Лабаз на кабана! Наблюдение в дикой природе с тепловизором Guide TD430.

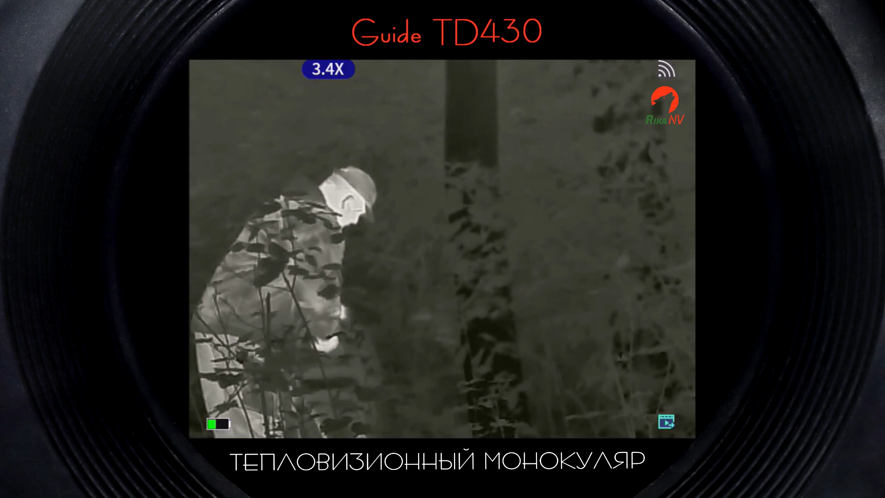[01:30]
поделиться моментом, запечатлеть и пересмотреть увиденное и показать его другим.
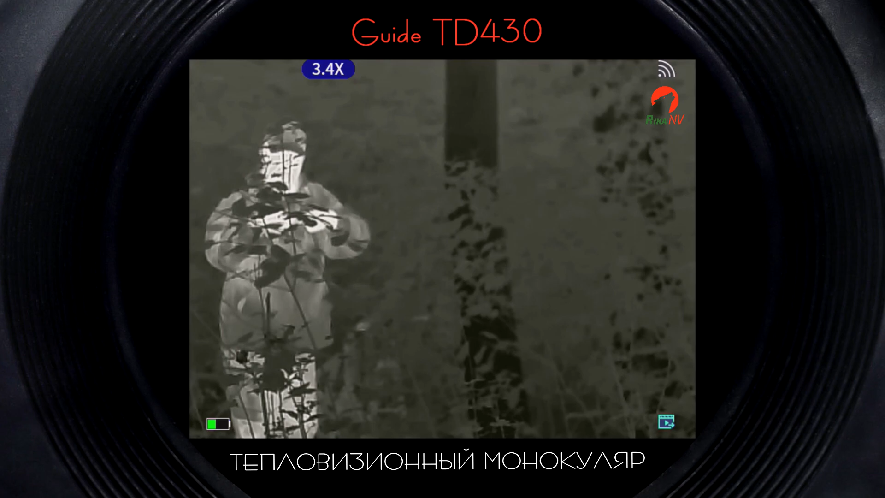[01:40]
Я поймал себя на мысли, что у всех этих приборов есть и вторая сторона медали. Они дают нам возможность наблюдать. А чем больше ты видишь, тем больше ты думаешь.
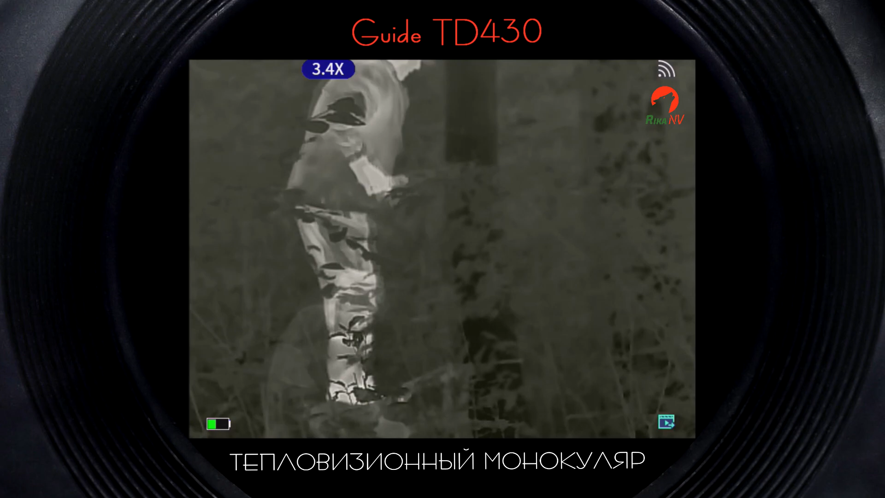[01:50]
Не могу говорить с других, но я все реже и реже стреляю.